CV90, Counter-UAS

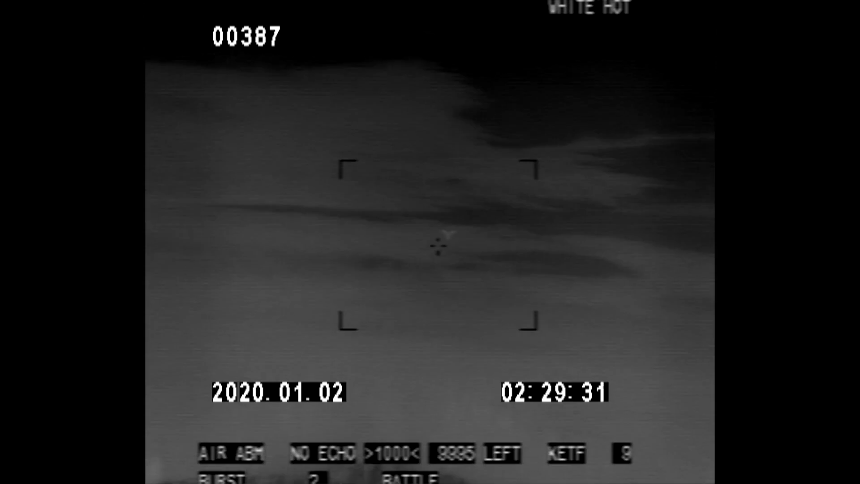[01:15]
The CV-90 system is based on deep-level integration of several advanced sensors that are able to detect UAS targets.